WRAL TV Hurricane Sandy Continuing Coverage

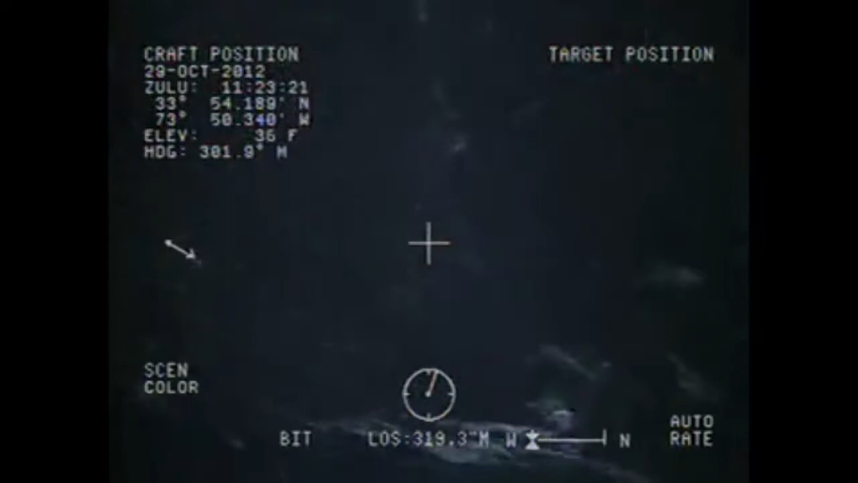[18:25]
The Coast Guard rescued 14 people from the raging seas by helicopter Monday morning.